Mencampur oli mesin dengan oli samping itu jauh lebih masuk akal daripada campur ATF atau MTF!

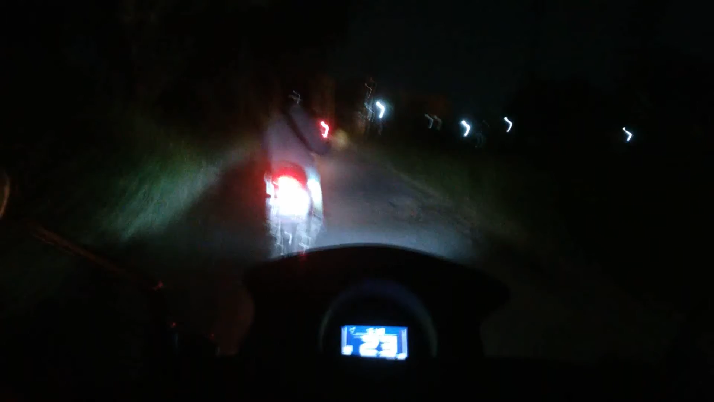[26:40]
Sudah 27.000 Kilometernya Aduh Gak Keliatannya Rubang Apalagi Ilhamnya Hitam Tadi pagi Lihat ada orang Jatuh Gara-gara Lubang Emang Kalau Jalan banyak Lubang Jangan Gampang-gampang Ikuti Kendaraan Lain Cari Posisi Yang Bisa Melihat Jalan Depan Dengan Baik